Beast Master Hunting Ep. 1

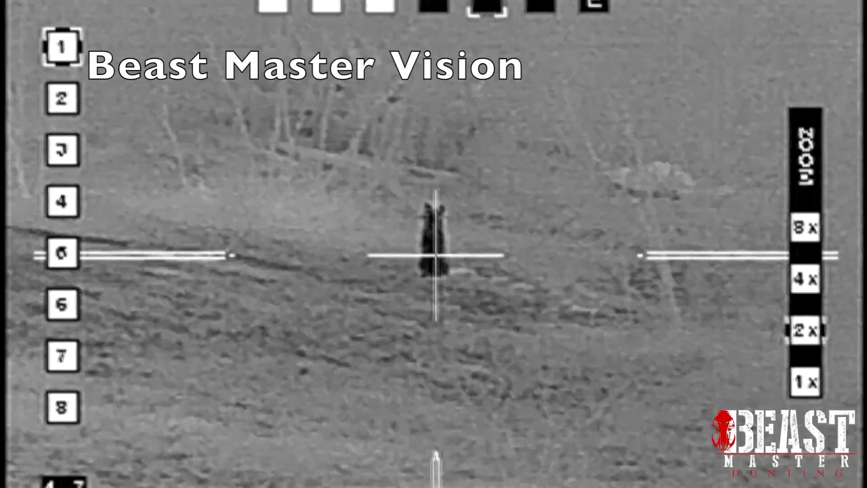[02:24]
1, 2. Y'all both missed. Y'all are both fired.
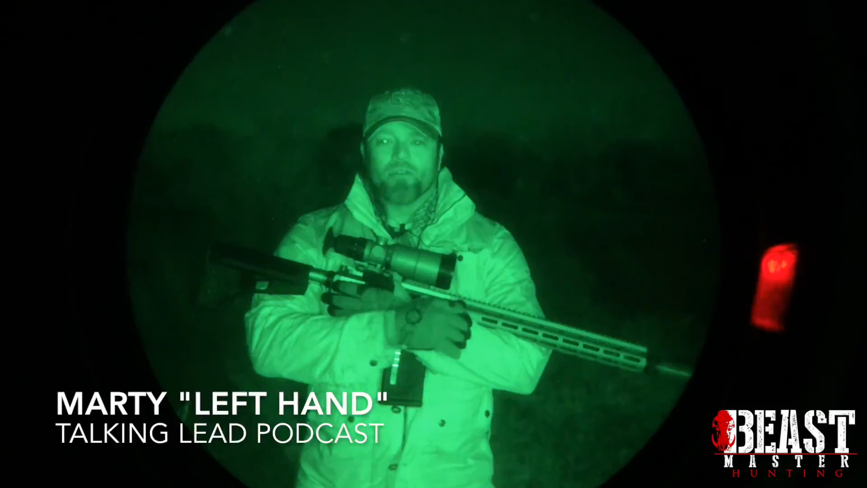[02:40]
and there's some fox coming in, and a couple of missed shots. Turned out to be fortunate shots because Nick spotted a bobcat about 230
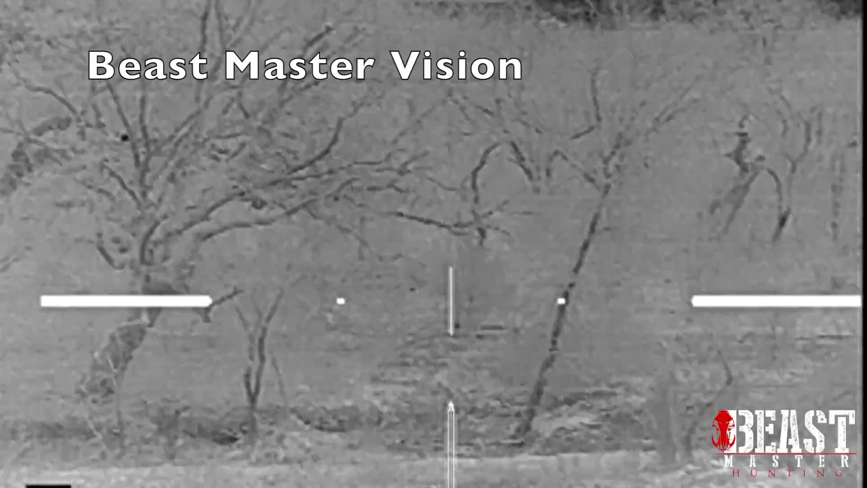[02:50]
yards out and nailed that sucker. And he went and retrieved it. And I think you're going to get some footage of it right here. On the fence line, 213.
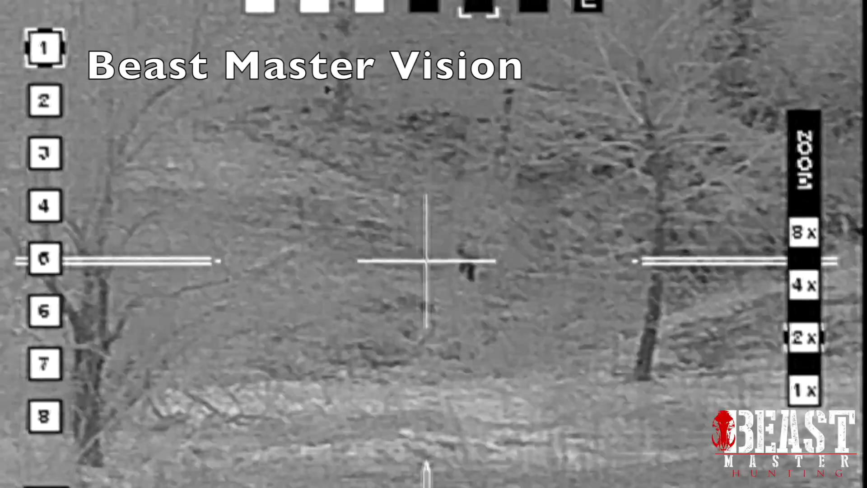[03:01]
He's leaving though. You want to see if I can get him?
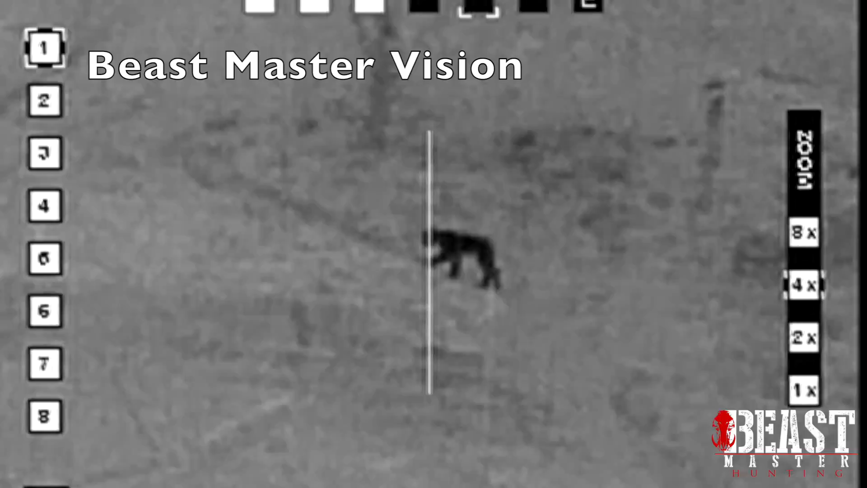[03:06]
Huh? What? I said, you want to see if I can get him? He's leaving.
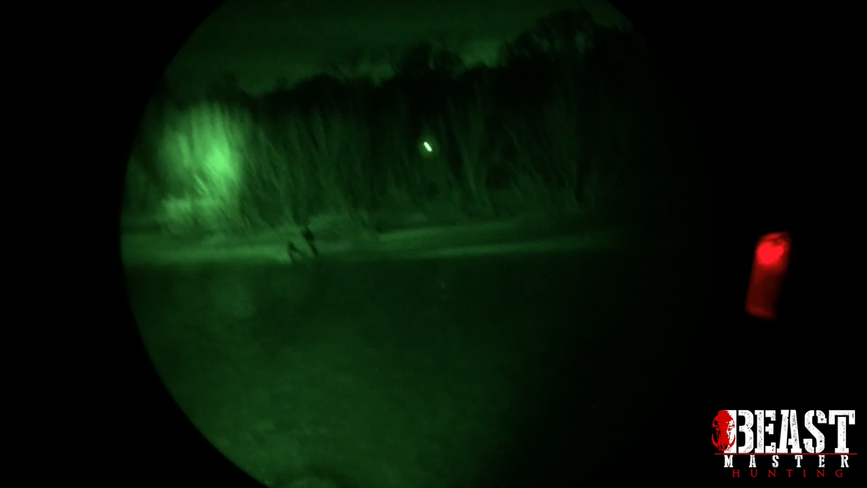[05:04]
all the way back this way. Yep.
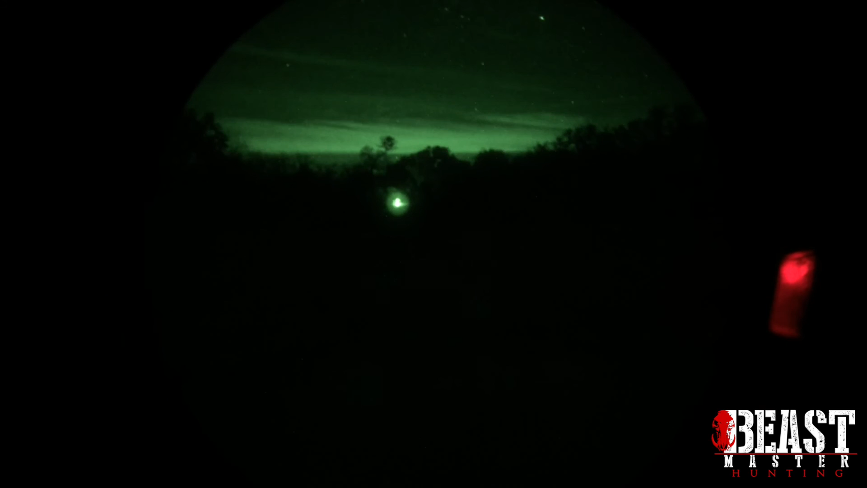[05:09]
Yeah, I thought it was just a little creek we were supposed to cross here. That's the way he described it. That's a little more substantial. Well, sometimes it's a little creepy. That's fucking deep there. That's waist. That's waist deep. Kind of a move, maybe.
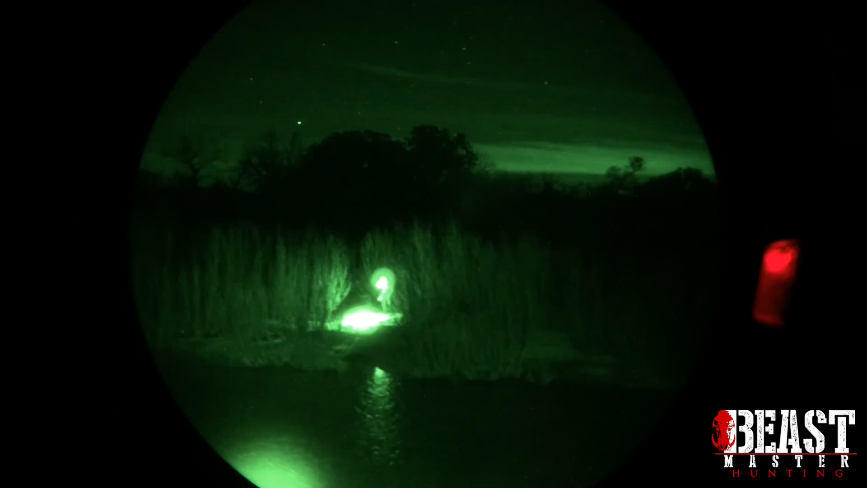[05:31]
I gotta get up this bank. That's exactly it. That's a little cat. That's a little cat. Yeah, he's smaller than I thought, but he's still good size. You got spots?
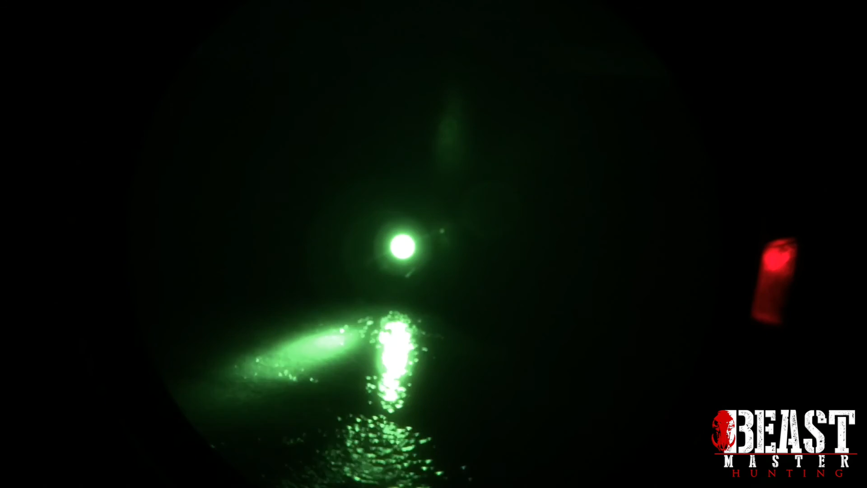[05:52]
Where'd you hit him? Huh? Where'd you hit him? Chest, it looks like.
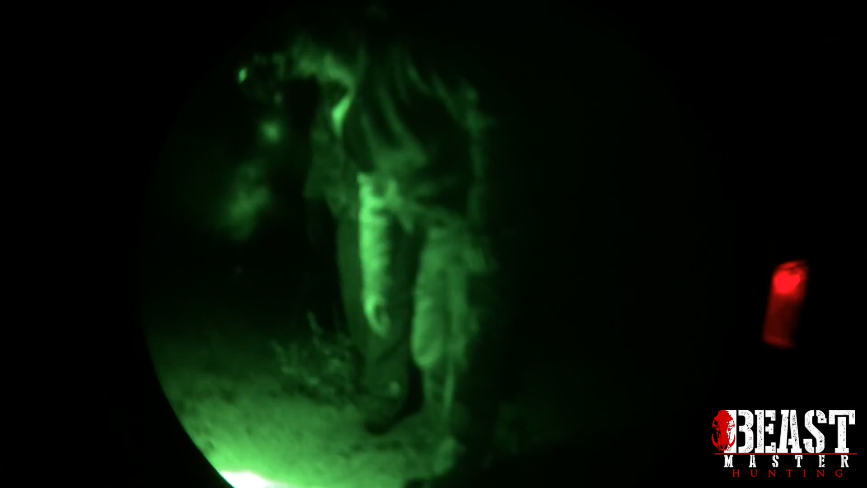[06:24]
Sandy color. This is legs spotted. He's probably 17, 18 pounds.